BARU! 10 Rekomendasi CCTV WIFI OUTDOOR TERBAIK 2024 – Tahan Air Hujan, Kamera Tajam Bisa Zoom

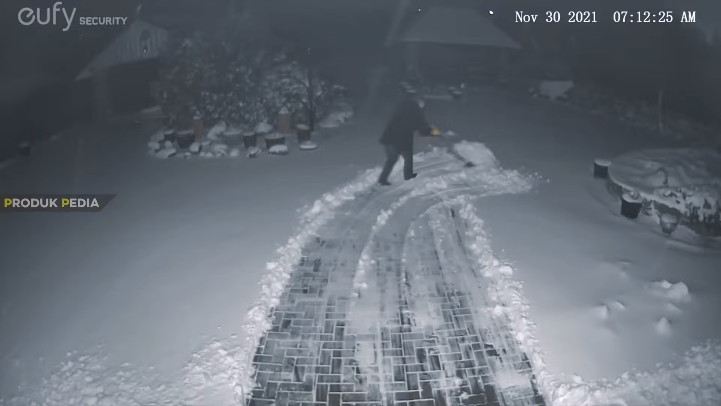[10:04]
Selain itu nih guys, ada juga fitur AI bawaan yang dapat mengurangi jumlah alarm palsu. Sedangkan untuk harganya dibanderol sekitar Rp3.000.000an.